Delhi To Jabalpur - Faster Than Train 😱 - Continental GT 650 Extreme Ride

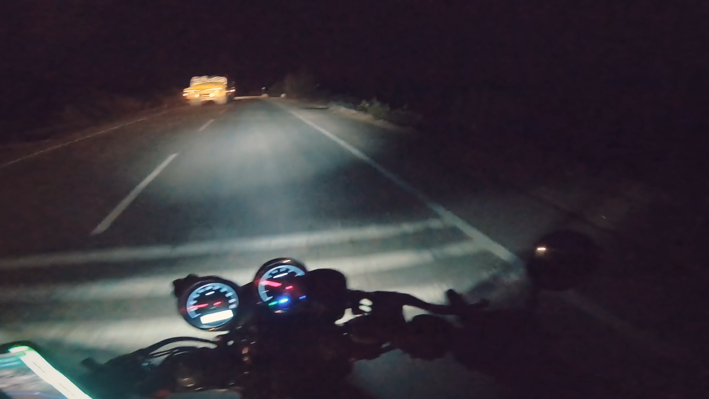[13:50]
हम जबलपुर एंटर कर रहे हैं, पहाड़ से नीचे उतर रहे हैं, सॉरी सस्पेंशंस हमारे, देख रहे हो पूरी लाइटें, ये है जबलपुर। ओ भाई हाथ पैर की तो वाट लग गई यार, शॉक अप में कुदाते मतलब स्पीड ब्रेकर में, जो गांड फटी, ये 100 किलोमीटर भाई साहब, सागर से यहाँ आने में,